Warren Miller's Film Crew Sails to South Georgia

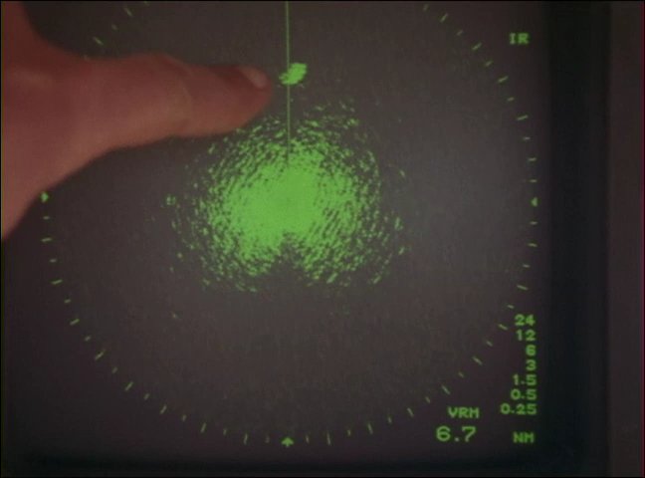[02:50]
There's something out there, and it's far bigger than we are.